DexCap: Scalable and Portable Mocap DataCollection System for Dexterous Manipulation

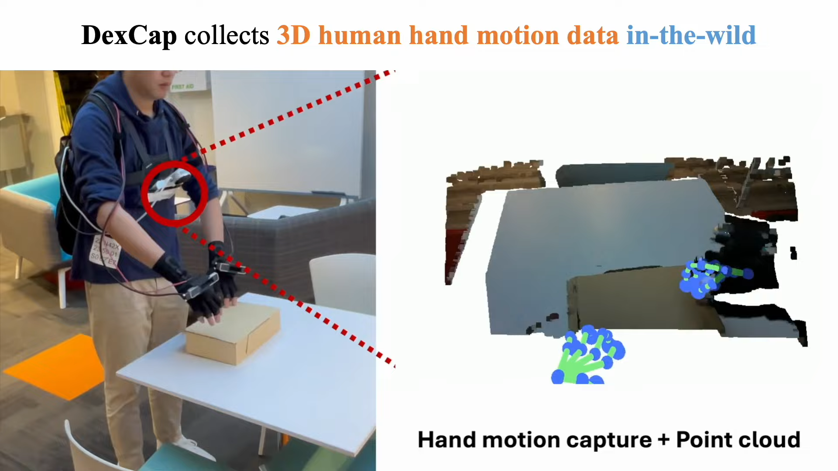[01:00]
making it portable and capable of collecting data in the wild without robot systems.
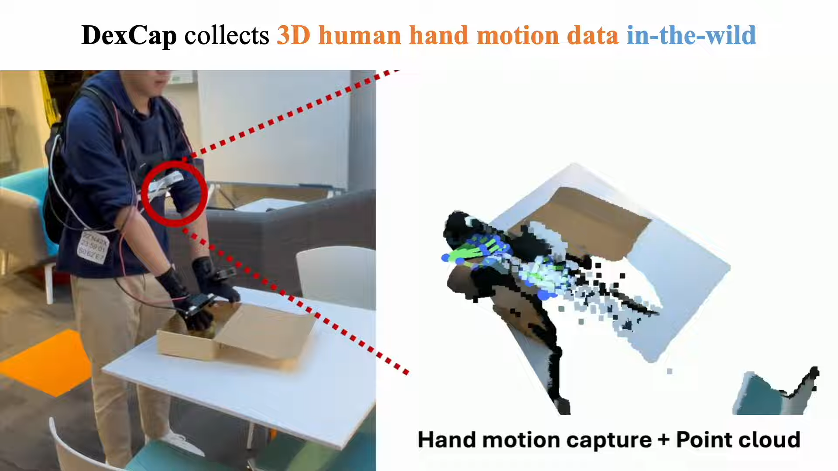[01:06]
Our goal is to train robot policies with the collected human data. How do we do that?
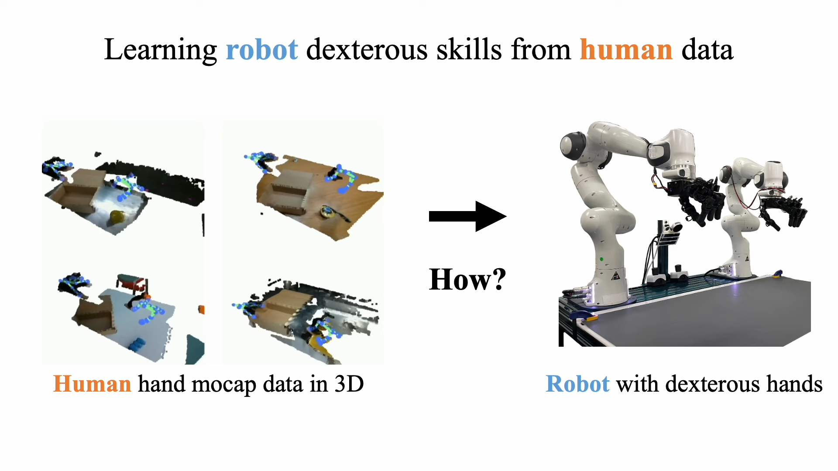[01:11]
We separate the training process into three phases.